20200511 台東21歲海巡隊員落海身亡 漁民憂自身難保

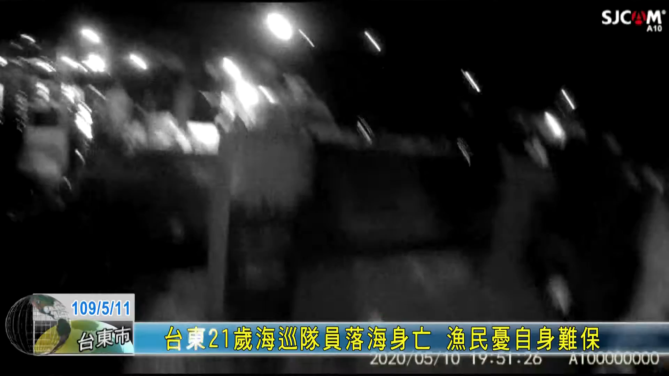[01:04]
阵阵的拍水声引起了附近渔民的注意，这才发现落水的黄姓海巡队员，赶紧协同路人将人救援上岸。